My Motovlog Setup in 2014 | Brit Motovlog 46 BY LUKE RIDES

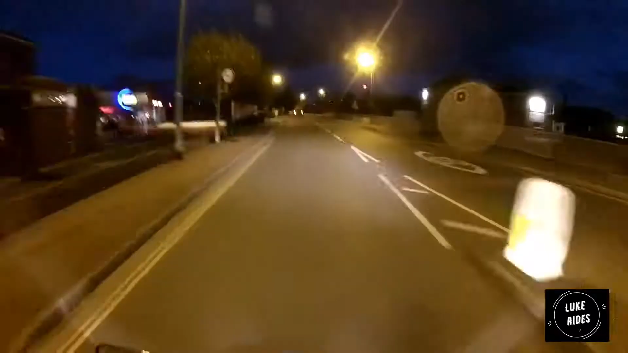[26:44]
That is Bridge Exeter. Bridge Motorcycles. You know what? This is probably one of the worst roundabouts in Exeter.
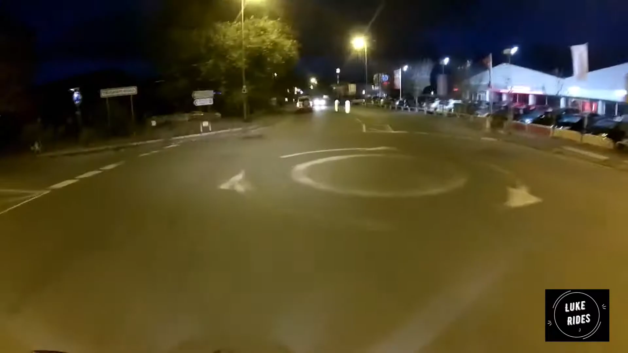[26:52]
Because it's so busy, it's such a busy roundabout, it's a bit mental, really. I just don't have the time, all the fucking makes it turn on too cold. Oh, no, down. Oh, yeah. That's helped. Not. That's helped, but it hasn't. Damn it. I'm hoping this will help me, but. It's kind of helping. Kind of. Not massively, just enough for me to notice.